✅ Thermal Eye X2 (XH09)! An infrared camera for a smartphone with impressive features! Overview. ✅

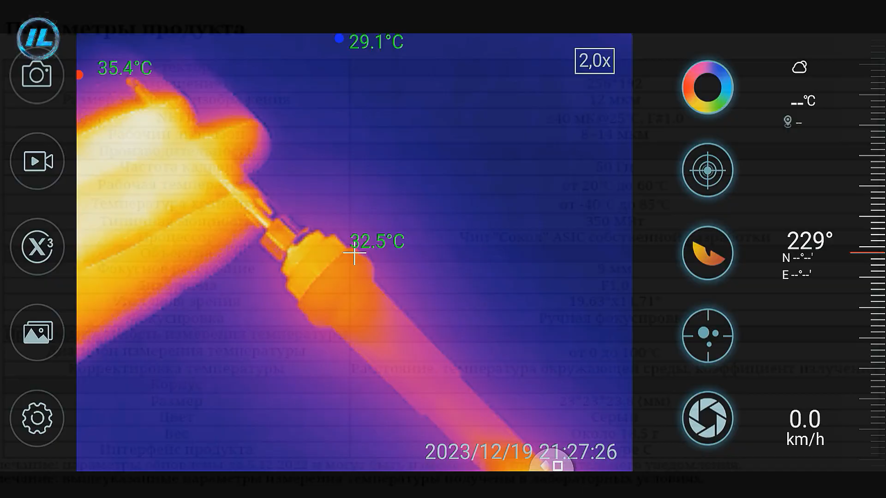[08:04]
On screen: spot 32.5°C, max 35.4°C, min 29.1°C
Due to this, the camera captures the movement of an object on the screen very clearly and does it smoothly.
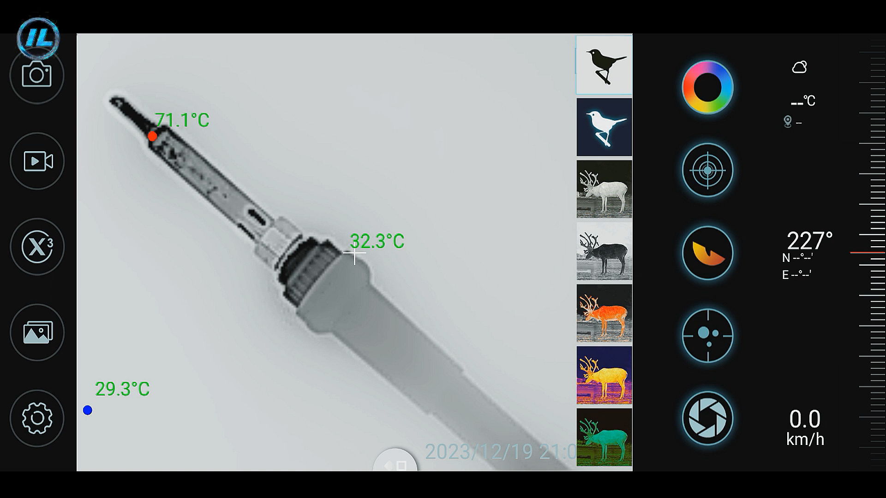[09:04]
On screen: spot 32.3°C, max 71.1°C, min 29.3°C
The next point is similar to the first.
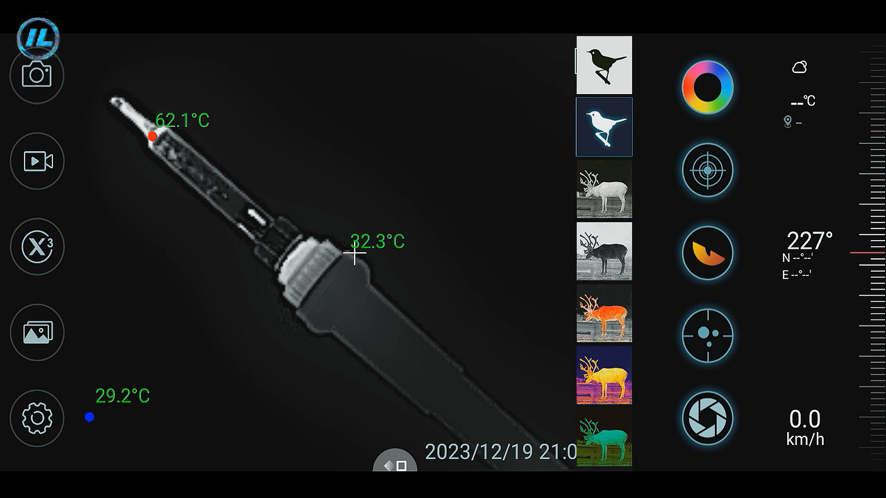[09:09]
On screen: spot 32.3°C, max 62.1°C, min 29.2°C
Only the warm areas are highlighted in white. The next image mode is hot white. Then hot black. Next, hot red.
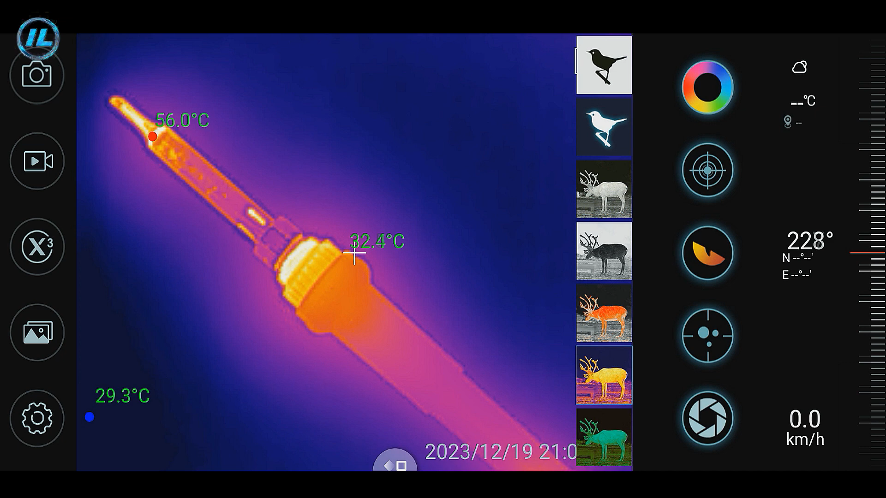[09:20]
On screen: spot 32.4°C, max 56.0°C, min 29.3°C
Iron rainbow and hot green. The next button turns on the reticle or the cross. This feature will primarily be useful for hunters. After 5 seconds of inactivity. The reticle settings are hidden. The aiming grid can be increased and decreased in size. As well as moved around the screen. But for this it needs to be unlocked.
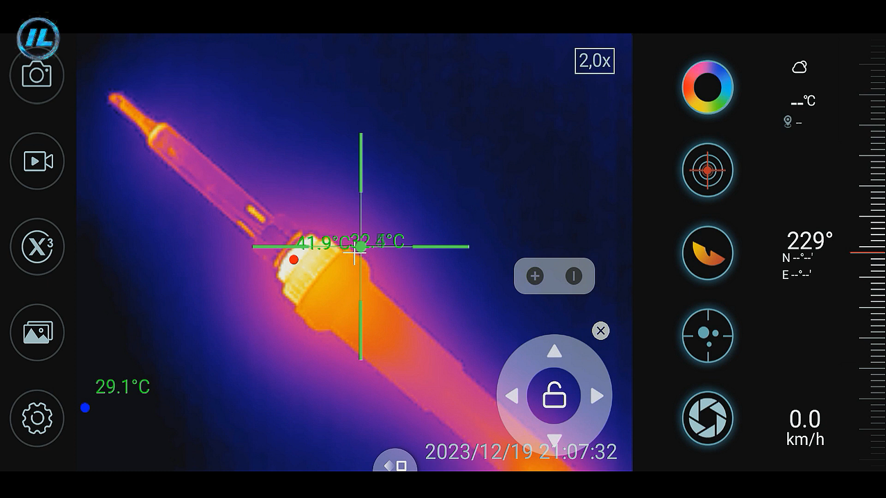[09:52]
For more precise positioning of the cross. You can use the joystick arrows. Swipe up and down changes the color of the reticle and left and right its appearance. The third button is the thermal picture display mode.
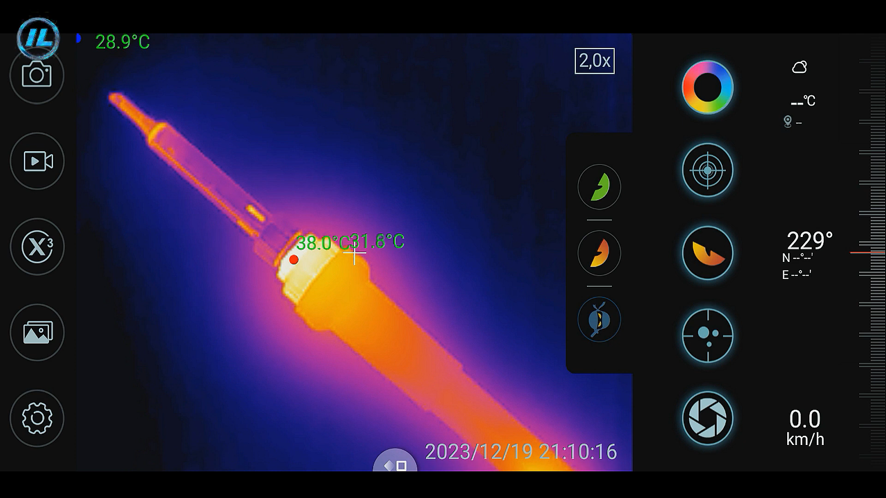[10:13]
The orange eye is the normal mode of operation. The green eye is a high definition and contrast mode.
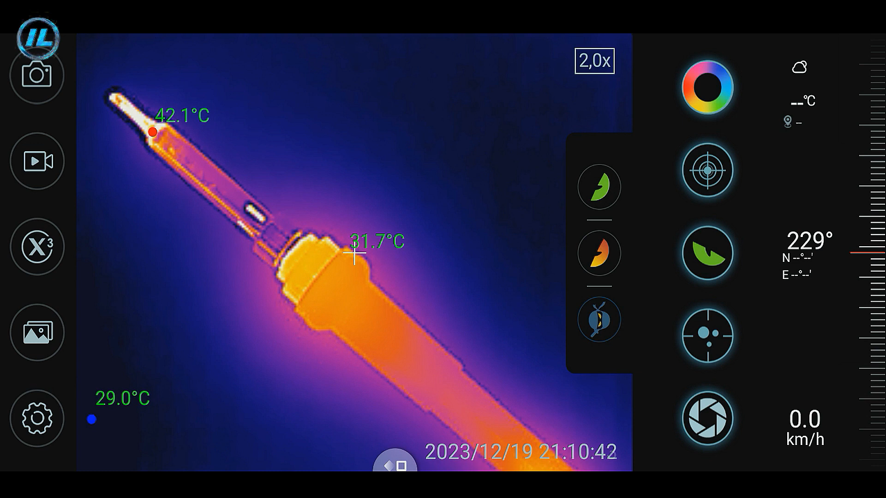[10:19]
On screen: spot 31.7°C, max 42.1°C, min 29.0°C
And the third button is ninja mode. In this case, the screen brightness decreases and the hot red palette turns on.
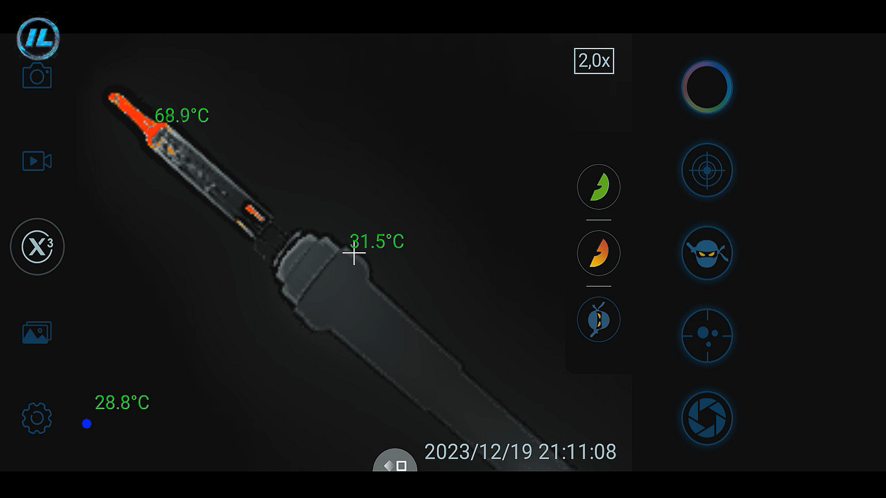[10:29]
On screen: max 68.9°C, min 28.8°C
Due to this, the hunter will be less noticeable at night. The fourth button places a red cross on the warmest part of the frame and then tracks its movement.
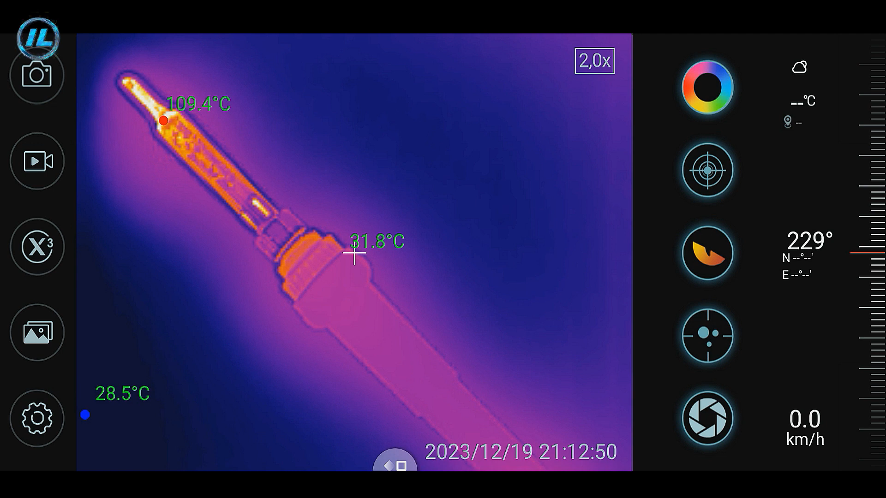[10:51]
On screen: spot 31.8°C, max 109.4°C
And the fifth button is the calibration of temperature readings. There is another function button in this application. Its position on the screen can be changed.
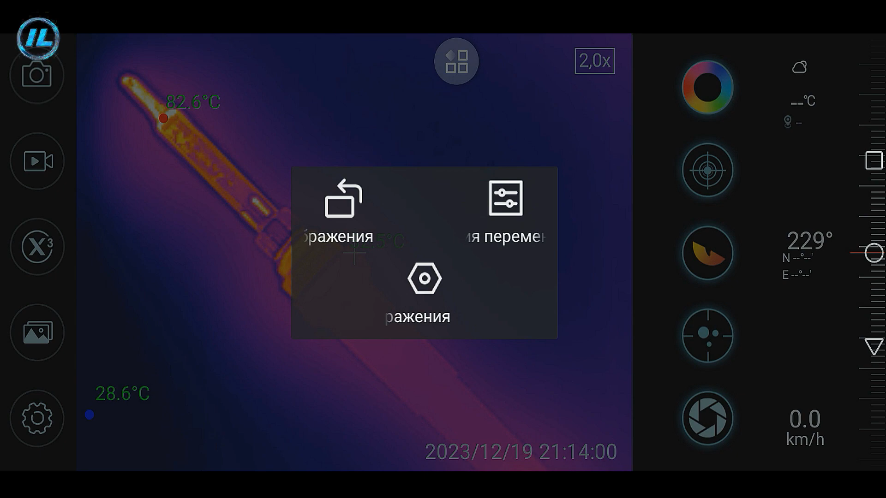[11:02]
On screen: max 82.6°C, min 28.6°C
Using this button, you can quickly access the image rotation settings.
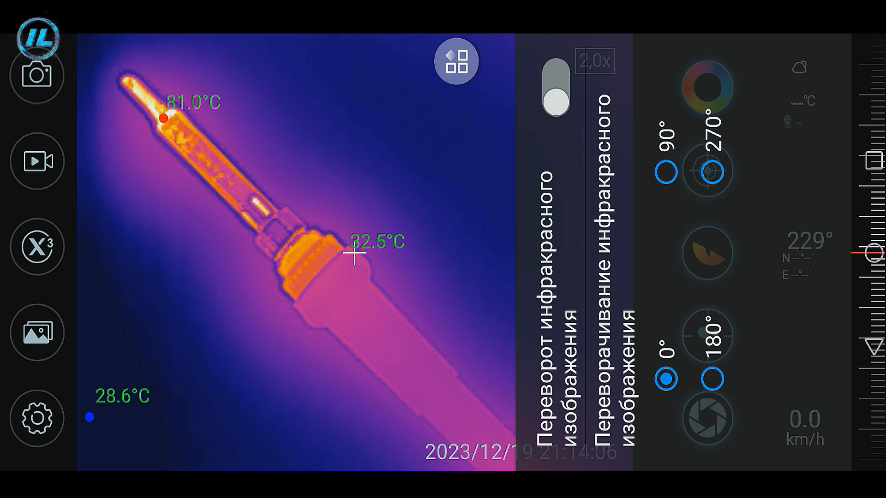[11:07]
On screen: spot 32.5°C, max 81.0°C, min 28.6°C
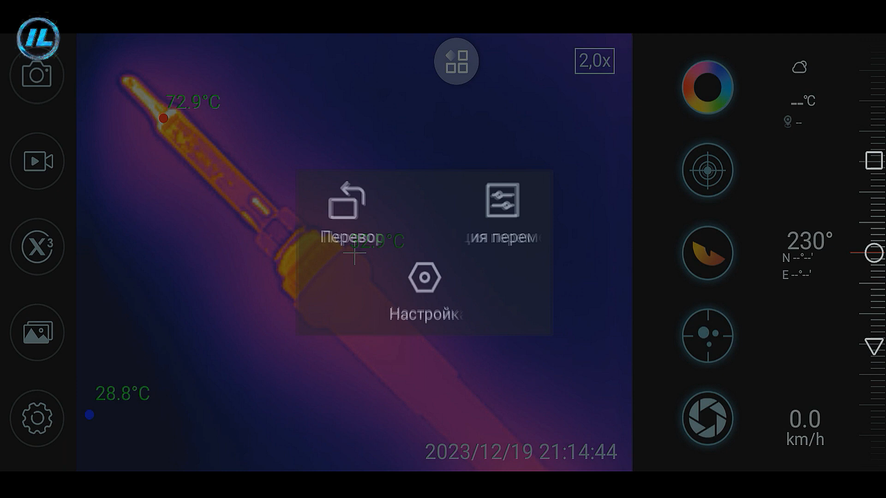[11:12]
On screen: max 72.9°C, min 28.8°C
You can also set the radiation coefficient of the object on the screen so that the measured temperature is more accurate. The radiation coefficient, that is, the degree of blackness, can be specified manually or select one of the suggested options.
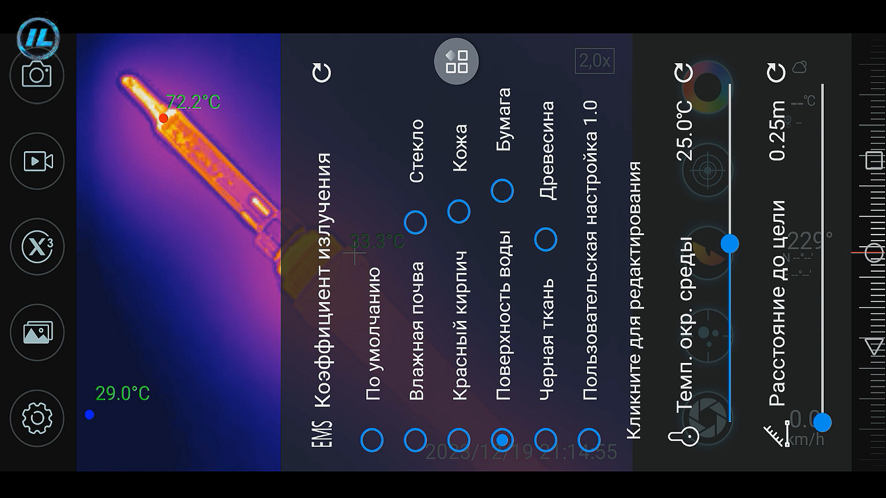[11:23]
On screen: max 72.2°C, min 29.0°C
You can also specify the environment and the distance to the object at this point.
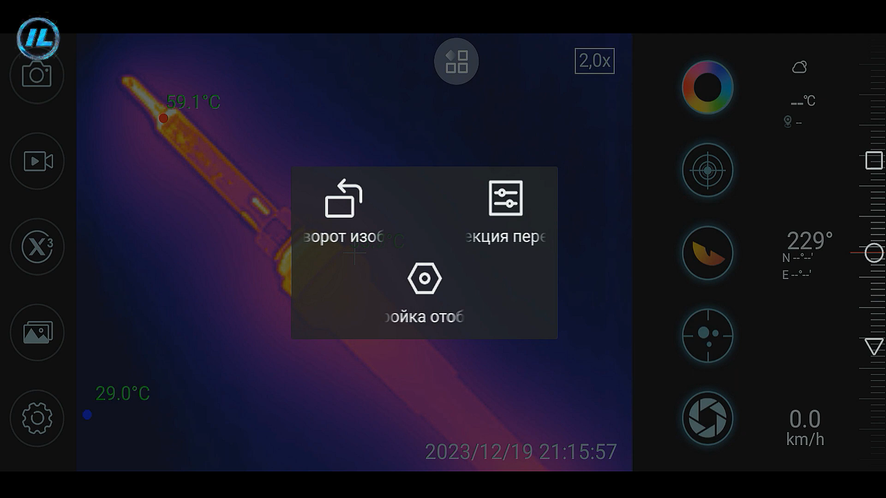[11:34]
On screen: max 59.1°C, min 29.0°C
In the last paragraph, you can select which information will be displayed on the screen. Location, latitude and longitude display, weather, time, speed and compass display.
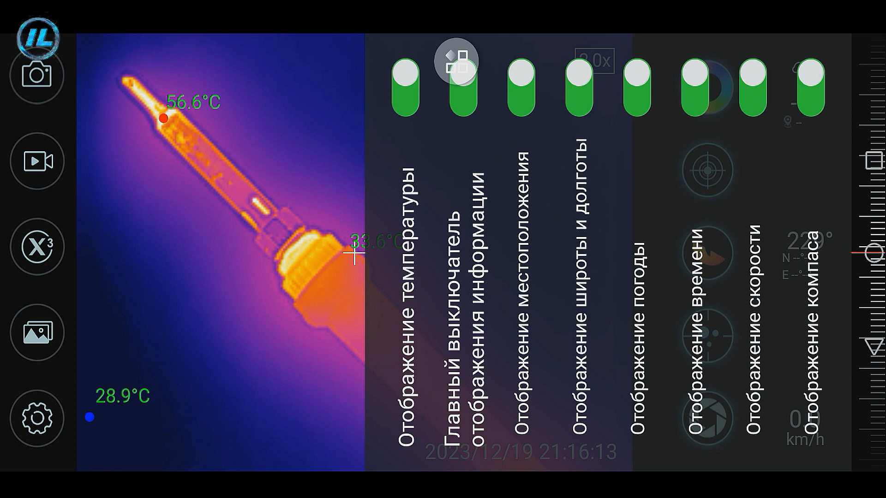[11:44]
On screen: max 56.6°C, min 28.9°C
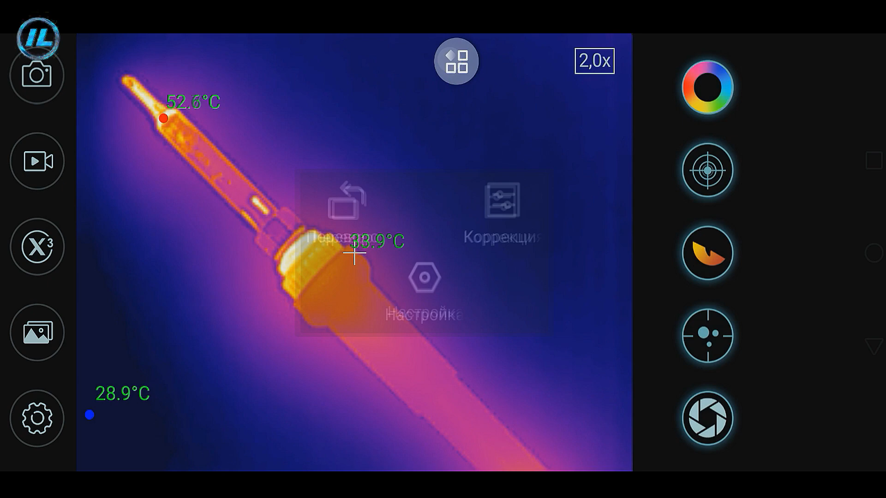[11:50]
On screen: min 28.9°C
The primary digital zoom is indicated in the upper right corner, two times.
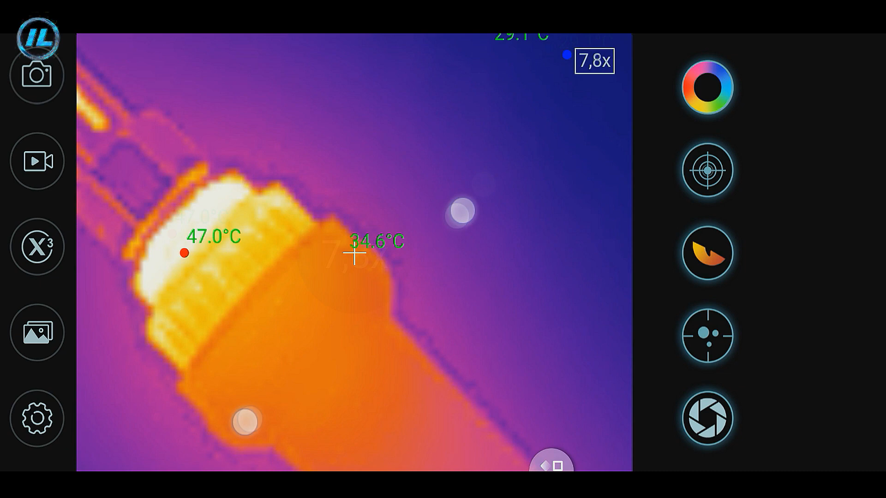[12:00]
The maximum zoom is 15x.
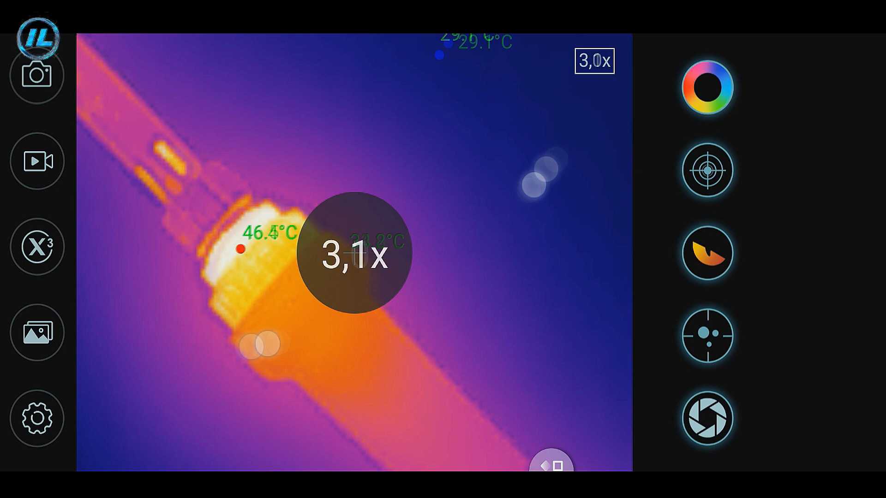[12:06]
When you double click on the screen, all the function buttons are hidden. So, the thermal eye X2 infrared camera has excellent features and a lot of settings.